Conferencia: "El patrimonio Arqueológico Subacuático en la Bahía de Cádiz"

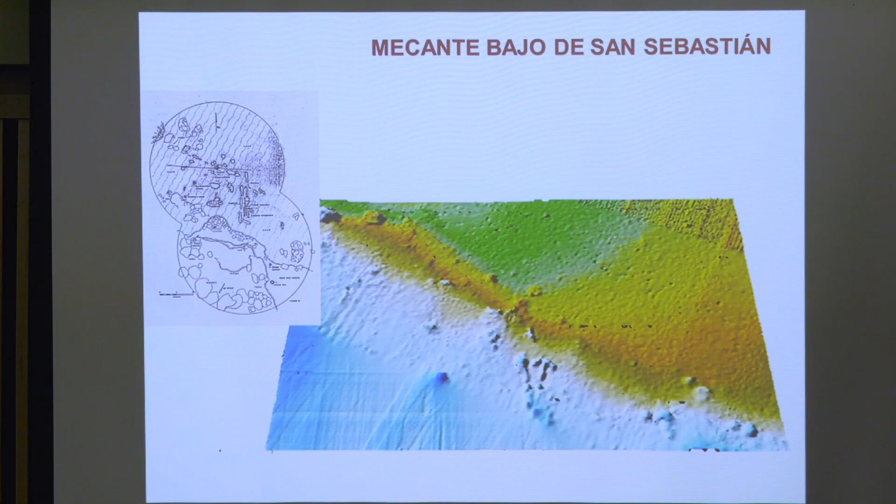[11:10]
Se trata del denominado Mercante de San Sebastián, un yacimiento del que eran visibles cinco cañones de hierro y un ancla, así como restos de madera de la propia embarcación.
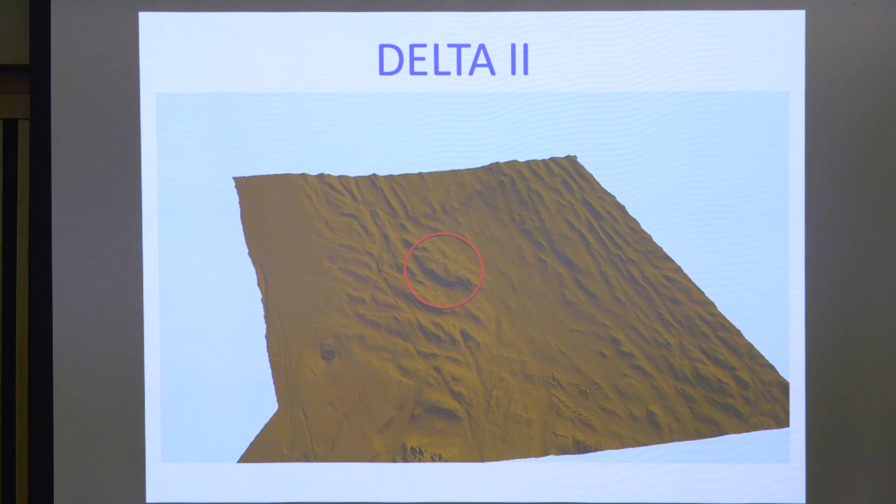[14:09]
El segundo de ellos, al que se denominó Delta II, se corresponde con los restos de un barco mercante genovés de construcción mediterránea y que ha podido ser identificado como el navío denominado San Jorge y San Telmo Buenaventura,